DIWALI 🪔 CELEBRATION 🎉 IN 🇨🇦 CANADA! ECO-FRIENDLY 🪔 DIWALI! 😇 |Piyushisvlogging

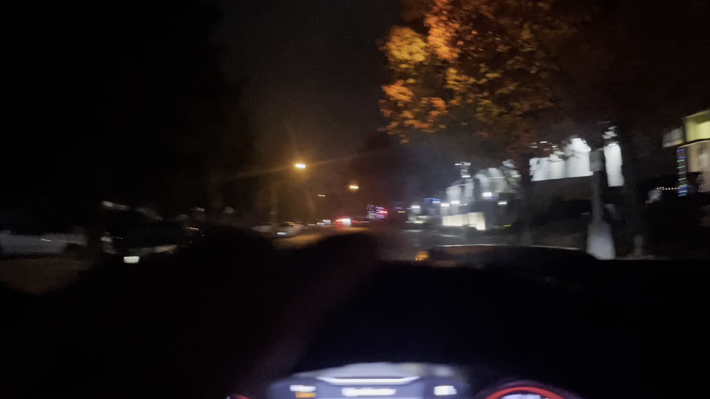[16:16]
ये थोड़ी थोड़ी लाइट यहाँ पे लगी है, इन्होंने अपने घर की लाइट जला दी, बस सारी घर दिवा दी है।